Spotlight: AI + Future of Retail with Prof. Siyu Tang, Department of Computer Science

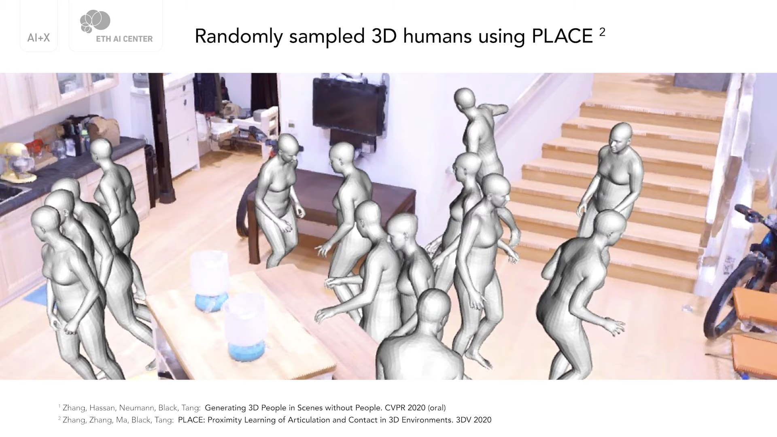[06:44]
3D geometry using our model that is learned from large-scale dataset. Another work I would like to highlight is 3D human motion generation.